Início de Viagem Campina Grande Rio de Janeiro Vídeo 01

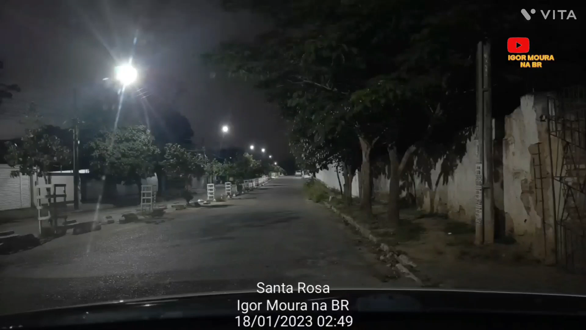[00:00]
direita a 600 metros. Bom dia, pessoal. Estou no Senec da Rua da Mágica, aqui em Santa Rosa, Campina Grande. Sentido aqui, Rio de Janeiro. 2 horas e 50 minutos.